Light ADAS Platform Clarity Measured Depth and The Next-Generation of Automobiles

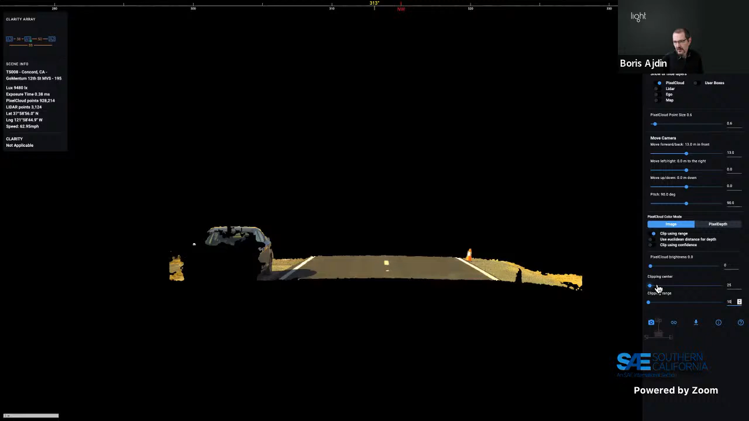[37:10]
now we can kind of move the center of this clipping plane so at the moment it's at 25 meters and we can see how objects pop in and out inside the appropriate bucket so here
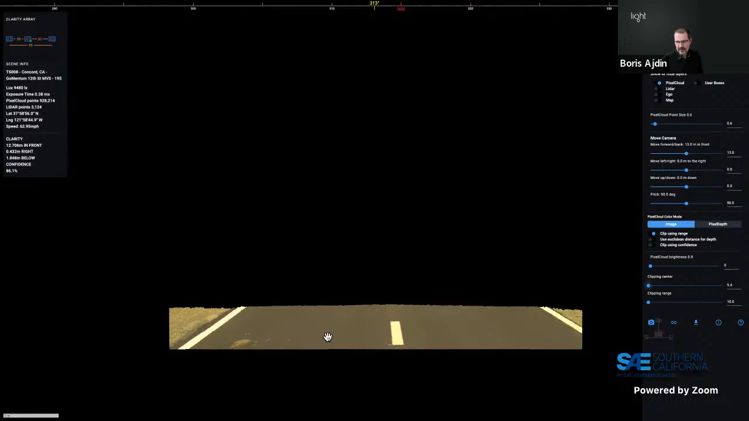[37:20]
we have you know at nine meters center we have the road and as we move forward there is the mazda uh we have the traffic cones appearing there is the traffic sign
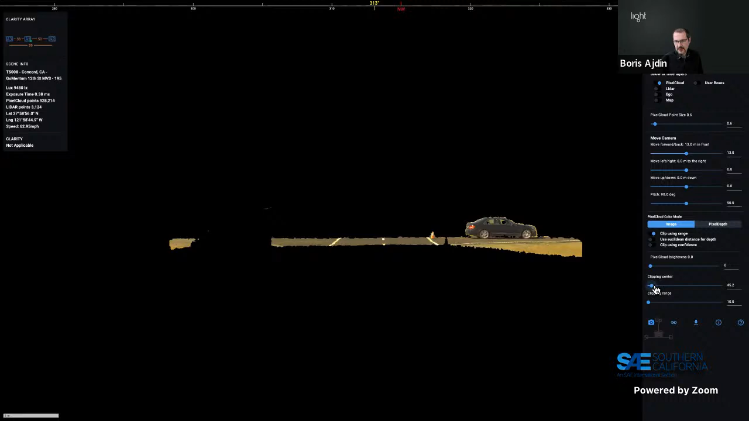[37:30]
on the left car uh now we have object number one here the cyclist as you can see uh appearing uh there is another object the pole which is in
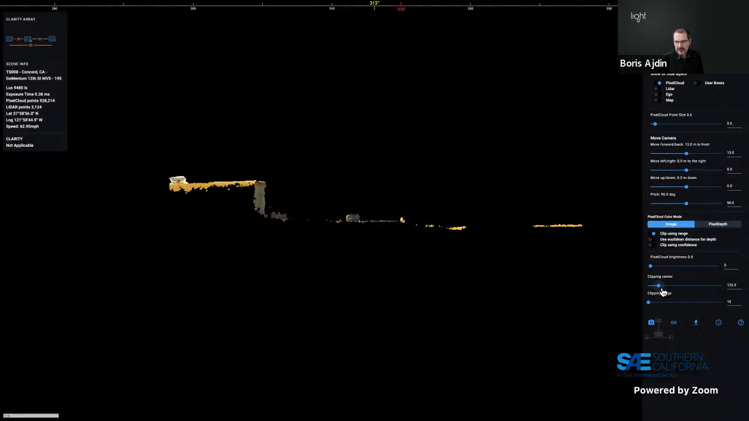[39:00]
and then behind it now they will be you can see it here partially occluded car also visible and then behind it there is third car also visible uh we are now 170 meters and so now we will see
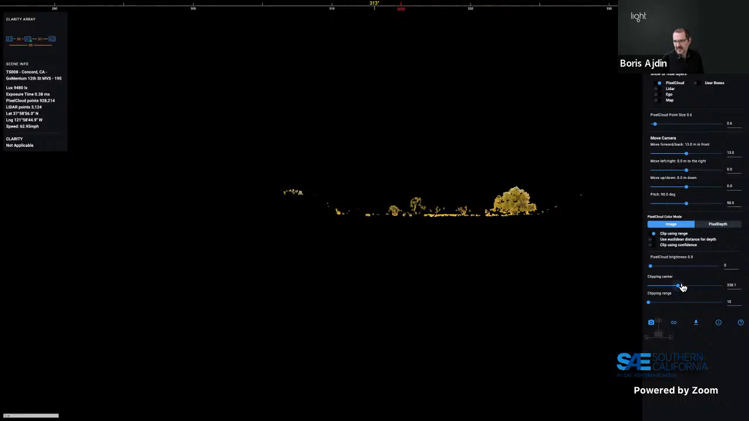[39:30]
uh there is going to be another tree a couple of trees and another bunker this is 380 meters and this scene doesn't have much more
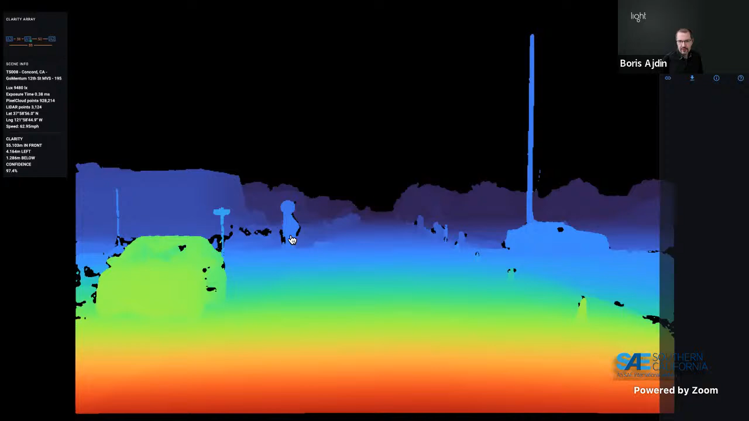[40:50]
provides information from the camera perspective where everything in the scene which is visible to the camera is effectively uh and when you have both so just from looking at this depth map even if you didn't have the color information as long as you had uh or maybe actually better way to demonstrate that that is from here uh what i can do here is i can colorize this by depth rather than by color right and so now we have a
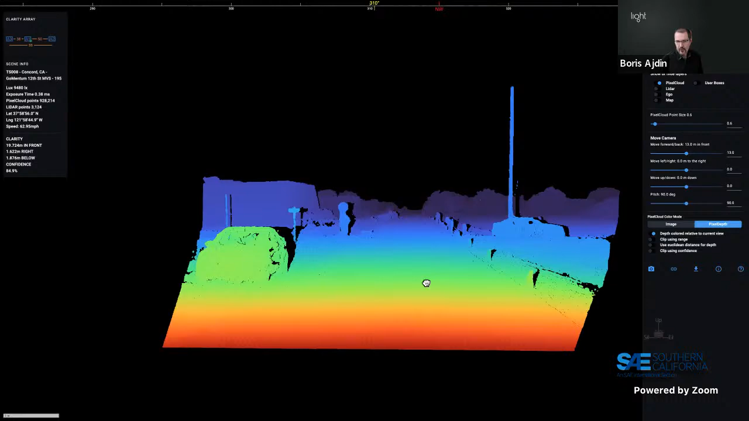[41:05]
point cloud where everything is colored by its uh distance from the reference
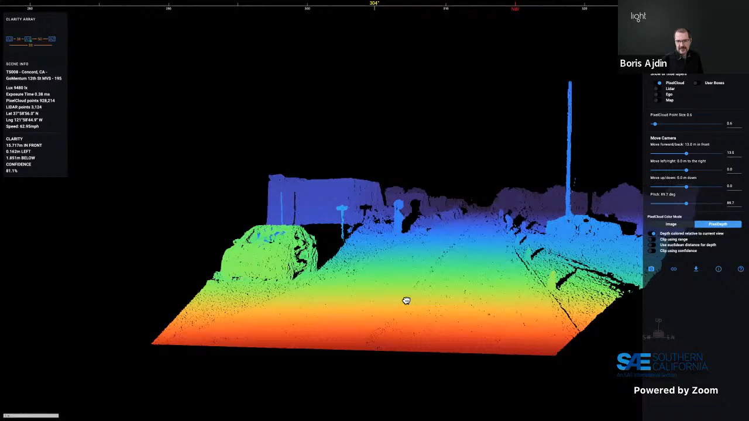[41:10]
camera right so just from this kind of data we can make decisions on is there something for example straight ahead right as we can see here the road whatever it is ahead we cannot know it's a road just from the depth data necessarily but whatever it is it is clear right right i can go forward whereas if i were if i were to turn left and go this way there is a 3d structure here so i shouldn't go that way and now combining that with the camera data we can do which once again probably easiest to just show from
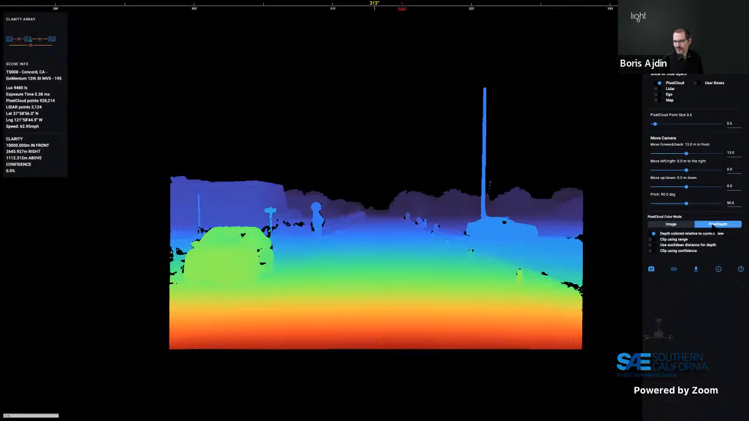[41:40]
this view here combining that with the camera data we can make better decisions not only do we know that there is something there is a 3d structure from the image or color data we can we can with machine learning models uh which combine both both we can infer what is it because just just because something is there doesn't mean that it should be something that
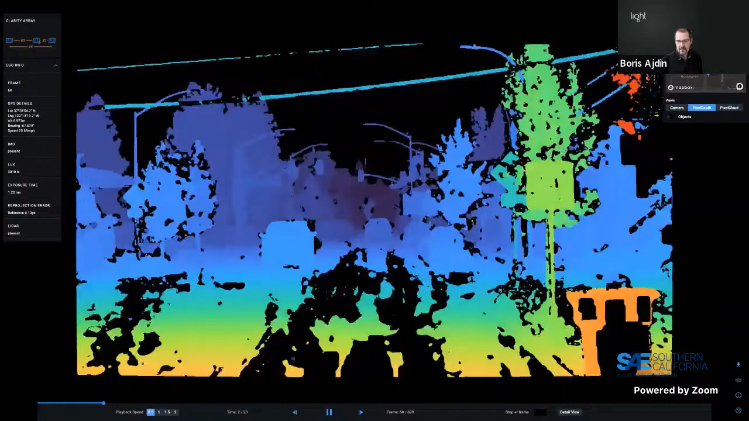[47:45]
depth looks like um with you know very white rose and the rain around what the depth that
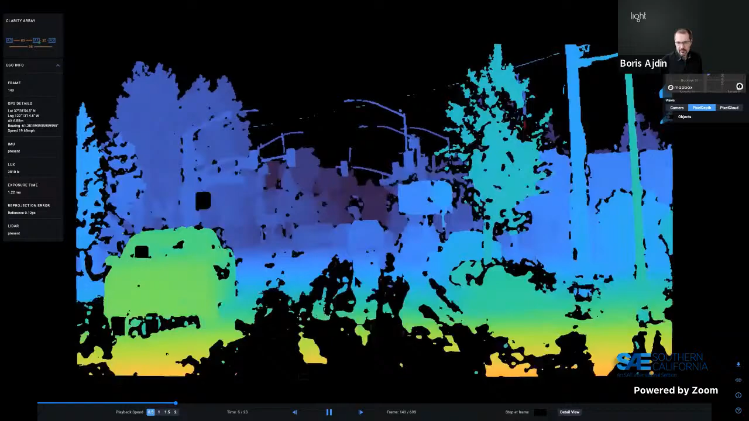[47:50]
looks like from clarity now what you're seeing here is first of all first i want to point out
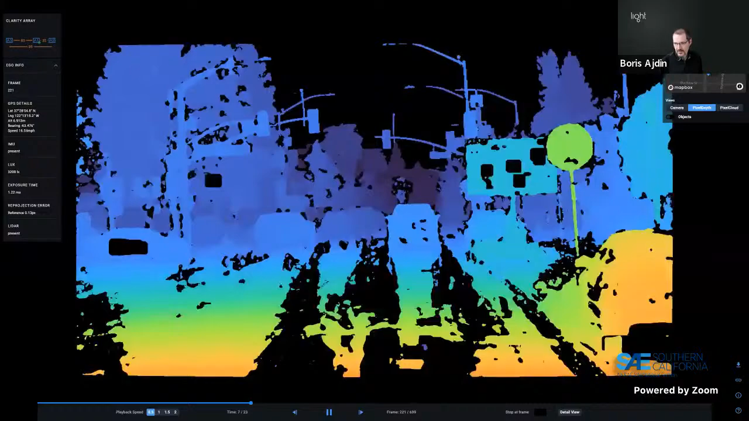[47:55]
that uh every object of interest or vehicles and traffic signs traffic lights uh
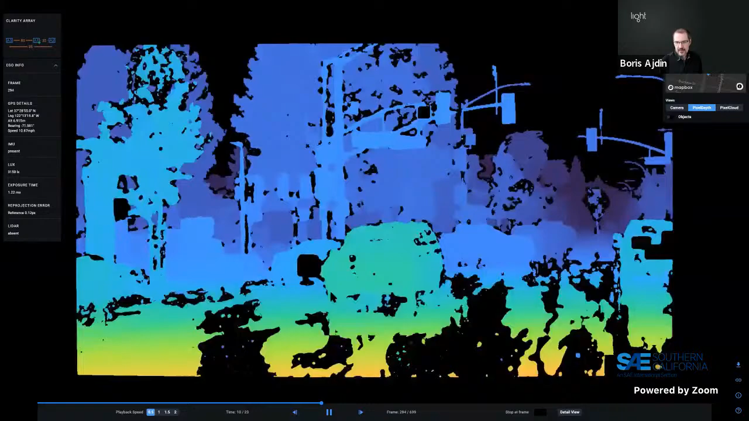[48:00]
curbs even uh everything is uh clearly visible as well as it was in the previous
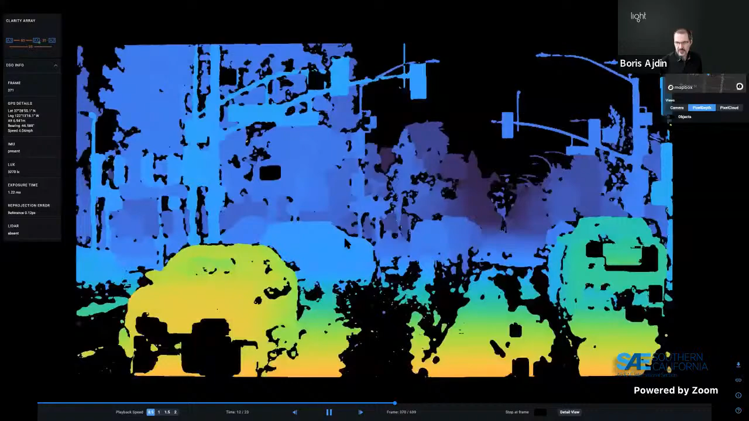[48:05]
scene which had no environmental impact um and maybe here is a good pausing one i will find a frame which has lighter data um and we can see that there are um gaps or if you will black areas on the road those are a consequence of uh reflections uh sometimes so what clarity